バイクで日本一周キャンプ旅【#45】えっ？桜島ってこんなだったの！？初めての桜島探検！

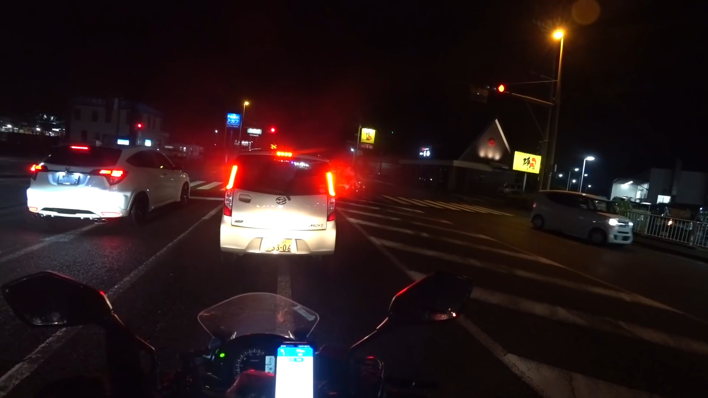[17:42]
ね目の前をバイク屋1台通って行ったんですけど久々にバイク見たなと思ってやっぱね大阪はねバイク結構多いんですよねバイク原付2種とか入れたらめちゃめちゃ多いんですよ特にまあ原付2種の方が多いですけどそういえばなんか今は久々にバイク見たなと思ってこの夜とか
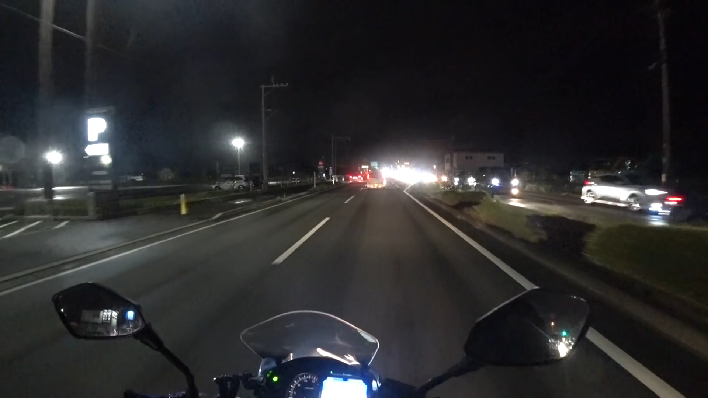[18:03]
でもね普通にバイク走ってるんですけど大阪だったら九州熊本バイク人口少ないんですかね北の寒い地域とかやったらね分かるんですけど暖かいとこだからバイクも普通に年中乗れるし多いかなと思ったけど意外と少ないですねいやこれは関西と比べたらかなり少ないな九州にもジョリーパスタってあるんですね
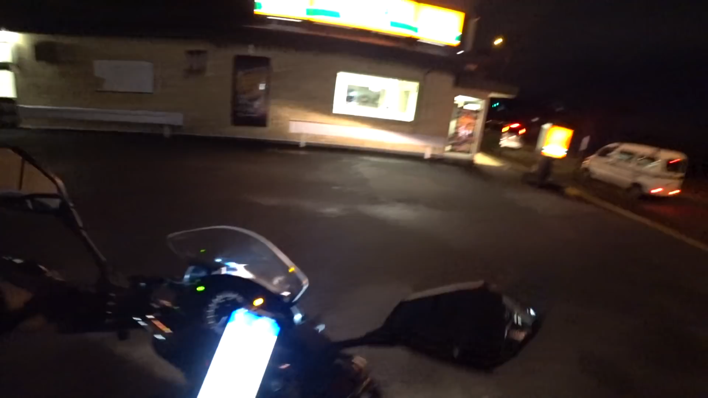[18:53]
さあ減税時刻夜の7時56分ですもう開発クラブもねもう20分くらいかなここからいやーすっかり遅くなっちゃいましたねお、ビッグバイクステーション
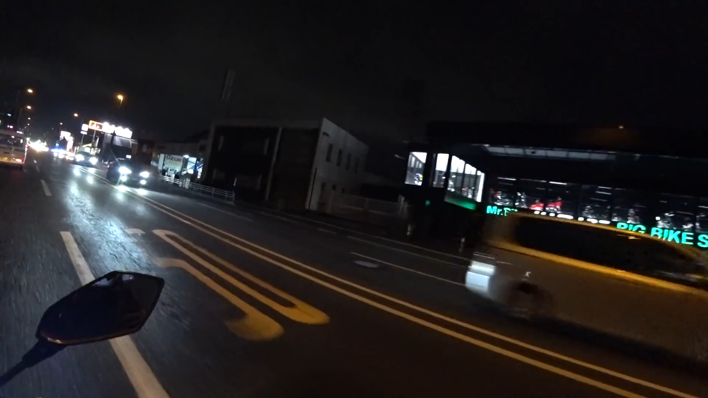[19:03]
ミスターバイク路面電車が走ってる
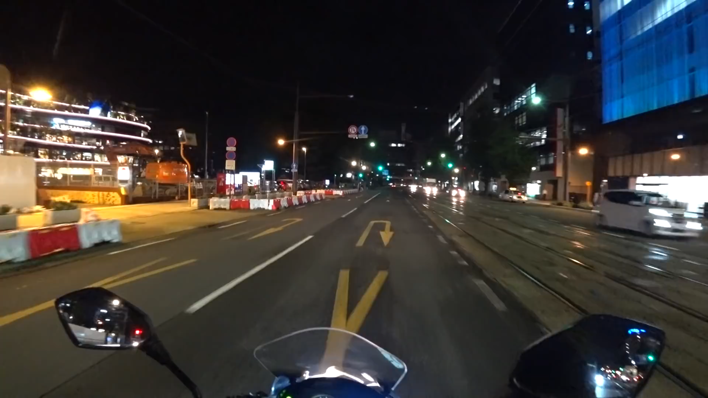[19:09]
今やか道路のど真ん中に駅があって人が立って電車を持ってましたけどさあ到着しました開発クラブです
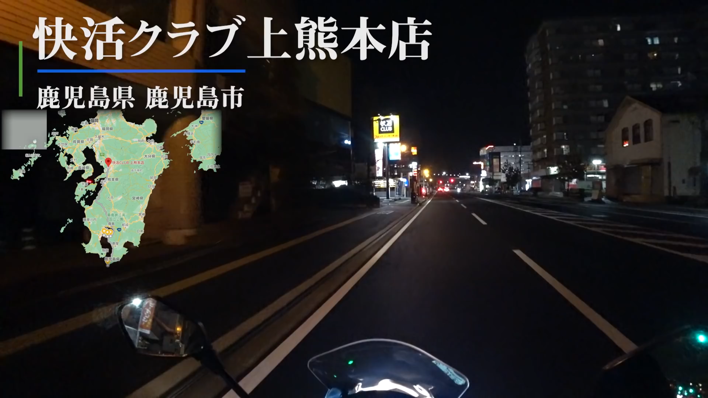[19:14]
ここ屋根付きですやんバイクバイク屋根付きになってますやんか